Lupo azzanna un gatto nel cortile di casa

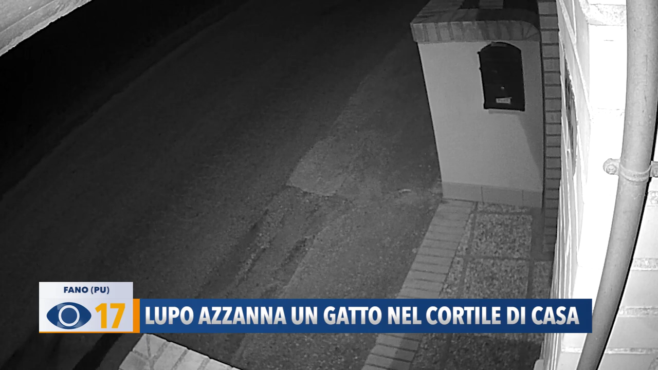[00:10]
Azzanna il gatto dietro il collo e tenta di portarlo via, ma qualcosa per il lupo va storto e molla la presa. Destano un poca preoccupazione la crescente presenza degli animali selvatici nelle vicinanze dei centri abitati. Queste immagini sono state registrate una settimana fa dalle telecamere installate in una casa in località Madonna Ponte nella zona dell'aeroporto a Fano. Increduli i residenti che dopo cena hanno iniziato a sentire i versi disperati degli animali.